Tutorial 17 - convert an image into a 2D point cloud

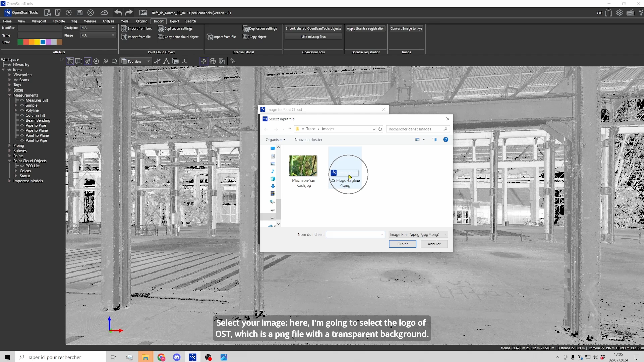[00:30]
Select your image, so here I'm going to select the logo of Open Scan Tools which is a PNG file.
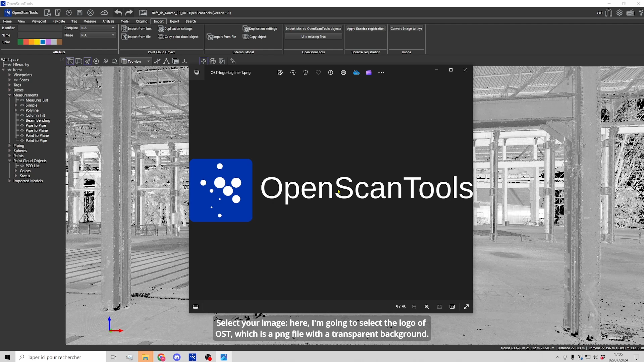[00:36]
Here's the image and it has a transparent background. Then you have different options for the transparent points. You can choose to ignore them or to convert them into a black or white color. You can also choose an orientation,
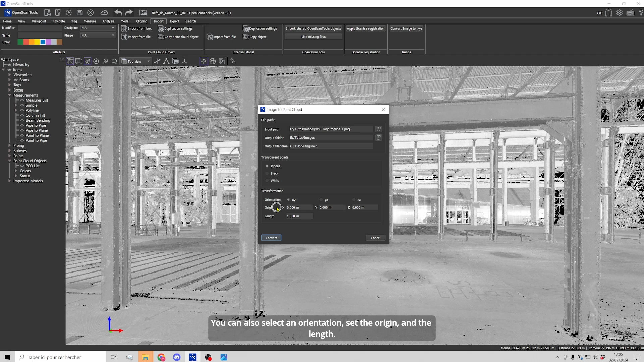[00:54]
set an origin for your image and also the length and then convert. Okay, it's done and here I have my XYZ or ASCII
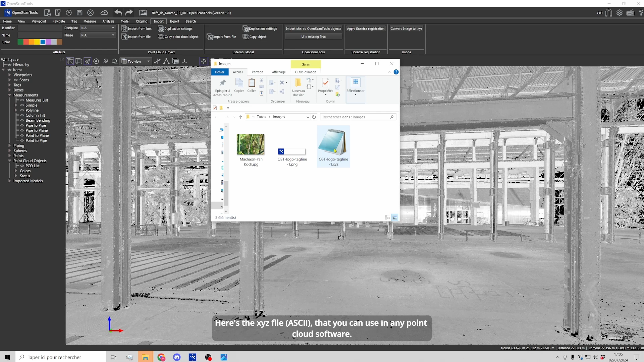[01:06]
file that I can use in any point cloud software.
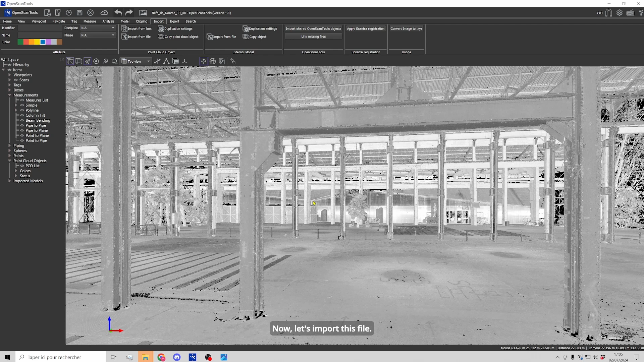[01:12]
Now, let's import this file. I go to the point cloud object section.
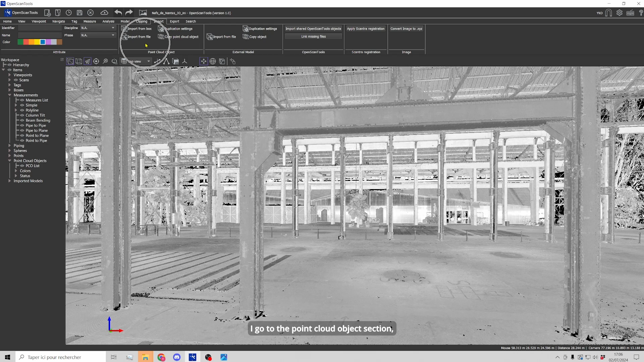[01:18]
I choose import from file. I select my file and then I have different methods to place the model and I'm going to keep place the model manually which means that I will have to click where I want to place my image. Okay, apply all, validate and now I'm just going to click somewhere
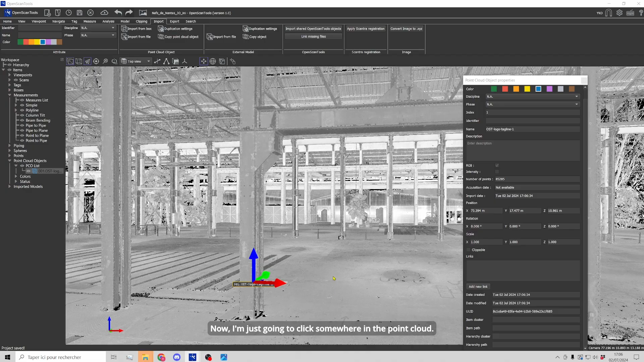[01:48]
in the point cloud and here you can see
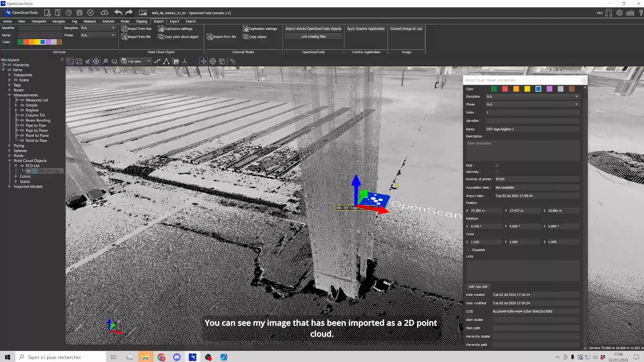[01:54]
my image that has been imported as a 2D point cloud.
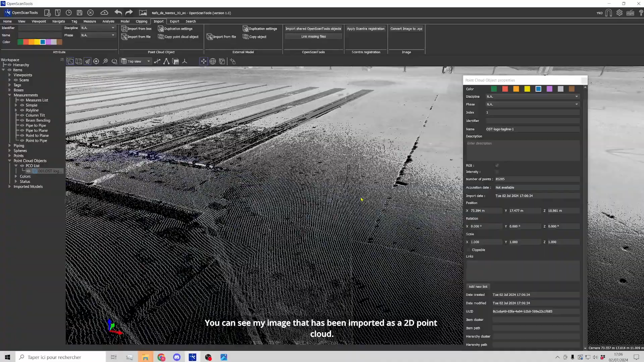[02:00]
I can move it, rotate it, also extrude it. I can also change its scale
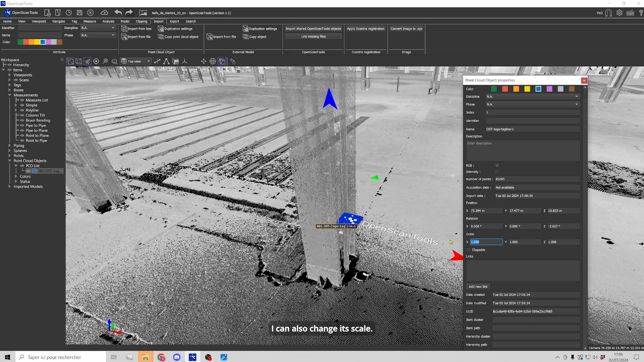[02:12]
and it's an easy way to bring your
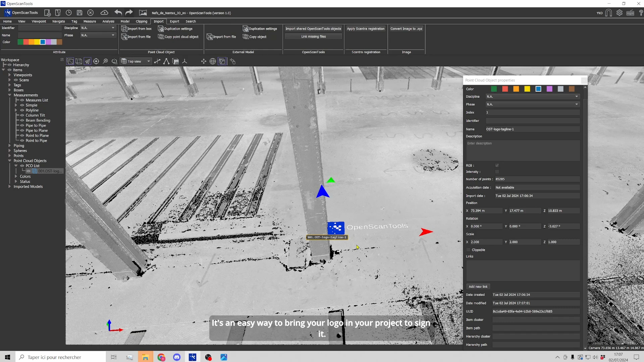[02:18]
logo in a project in order to sign it for example. Okay, now let's import a more complex image. I'm going back to convert image and now I'm going to choose this image here. I want it to be vertical and let's set
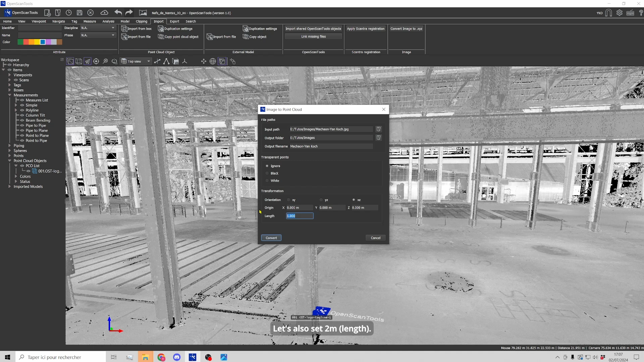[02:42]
two meters and now convert.
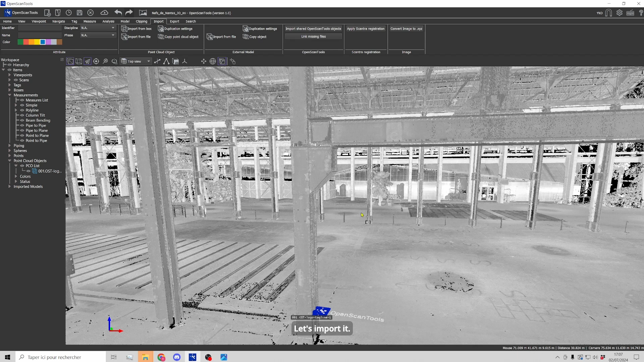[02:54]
Okay, and now let's import this image.
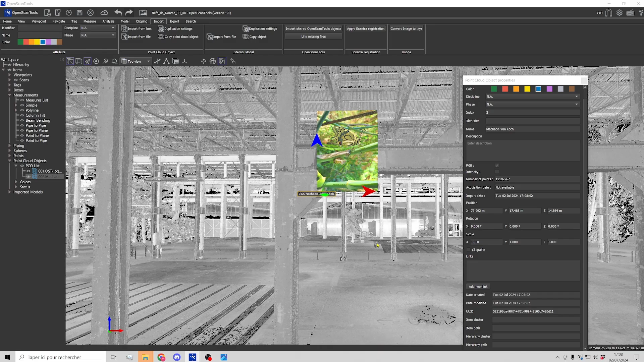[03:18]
Okay, here I have my image and I just have to rotate it.
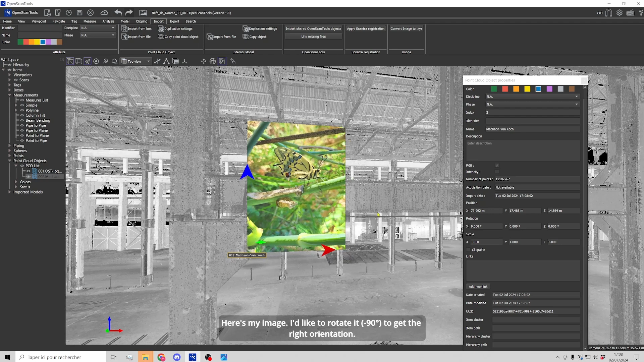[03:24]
It's a 90 degree rotation. Okay, now it's correct.
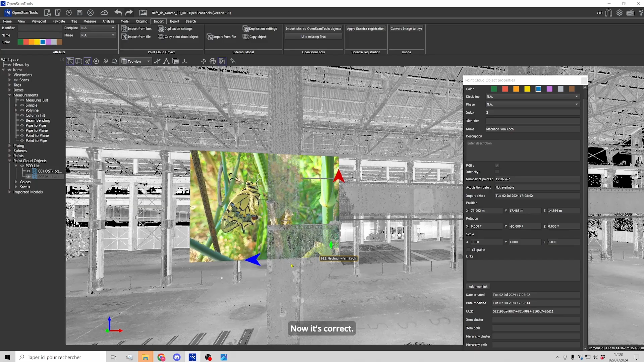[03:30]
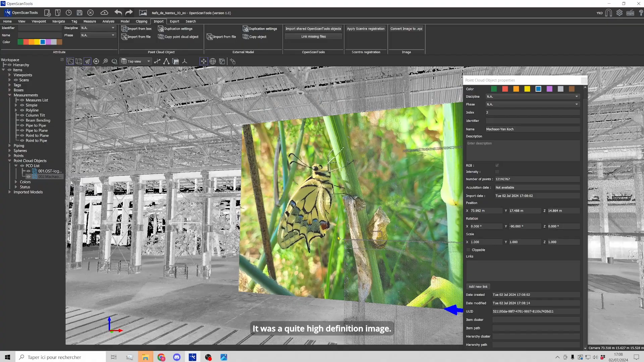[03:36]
So it was a quite high definition image and I'm going to change and you can see that it is still a pure point cloud.
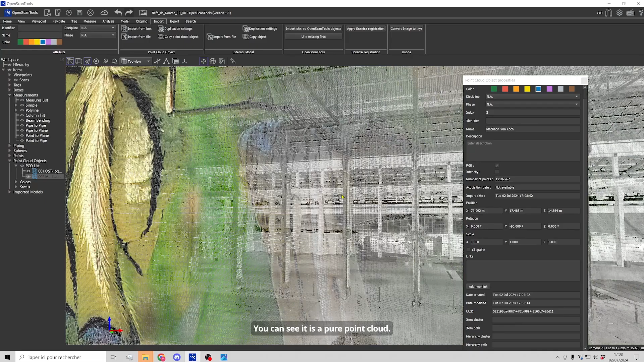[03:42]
I can also change its scale.
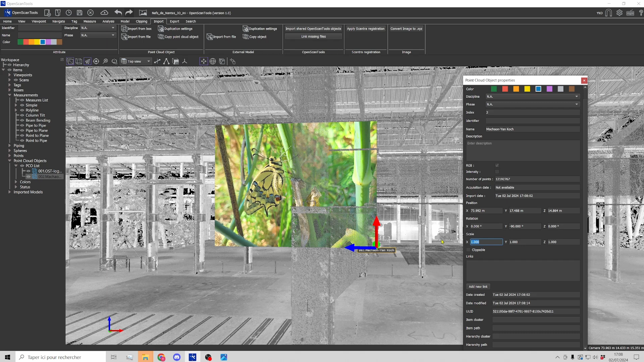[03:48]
Two for X and two for Z.